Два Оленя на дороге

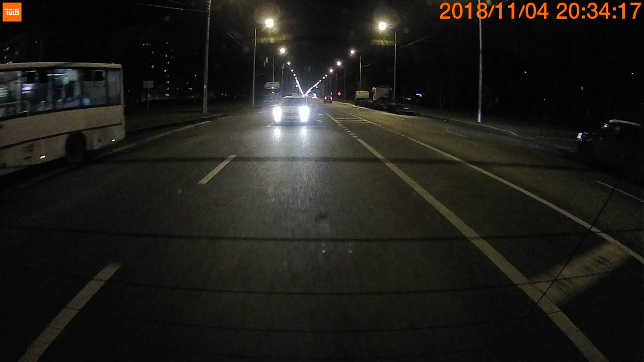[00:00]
здравствуйте уважаемые зрители сегодня в небольшом видео вы видите брачные игры четырехколесных оленей в отличие от своих четырехногих
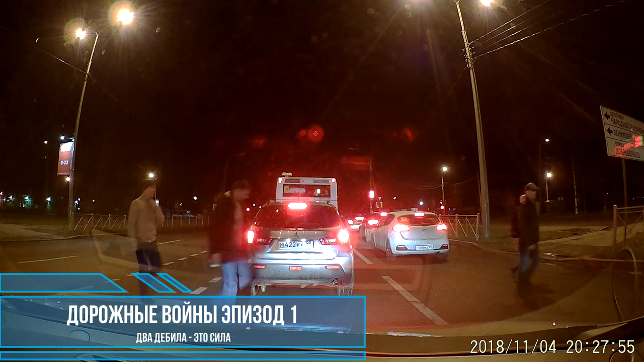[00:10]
лесных собратьев у четырехколесных оленей брачные игры длятся круглый год вот одну такую игру мы с вами наблюдаем сейчас водитель на киа поворачивая
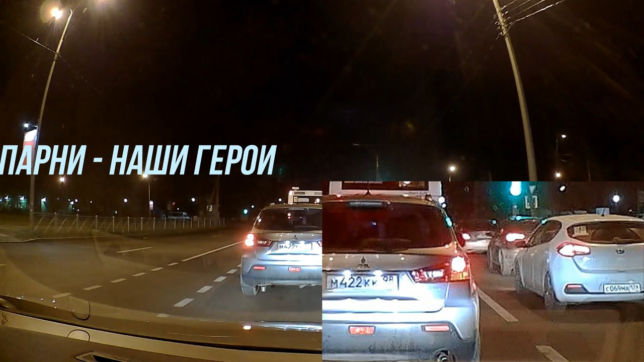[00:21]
налево с правого ряда заинтересовал водителя митсубиши который не замедлил ему объяснить кутком что о нем думает несмотря на восклицательный знак водитель
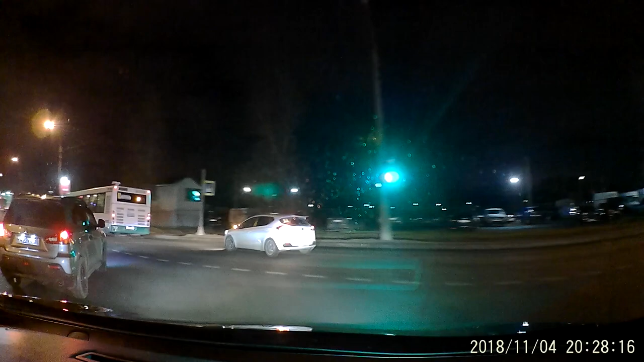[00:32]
киа проявлял удивительную резвость на дороге и признаться даже меня немного нервировал
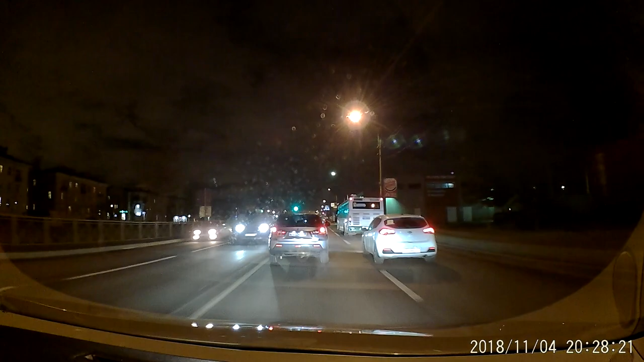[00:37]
поравнявшись митсубиши водитель на киа также ответил протяжным кутком на вызов и сделал жест напоминающий подрезание водитель митсубиши не струбил такой наглости и даже передумал завершать левый поворот и погнался за обидчиком